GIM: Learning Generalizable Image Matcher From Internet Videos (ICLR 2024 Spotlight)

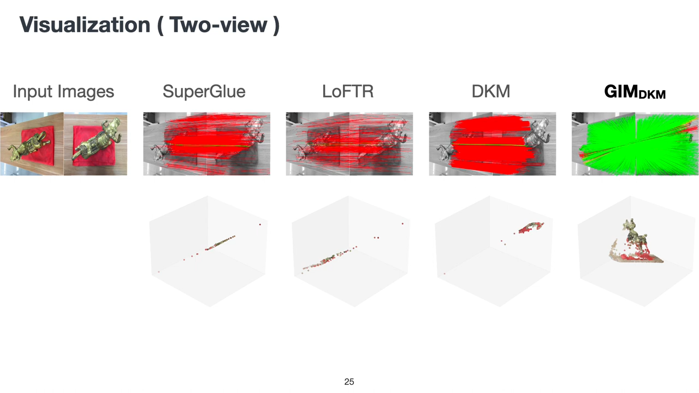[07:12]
Green lines indicate correct matches and red lines indicate incorrect matches. GIM is the only method that can find sufficient amount of reliable matches.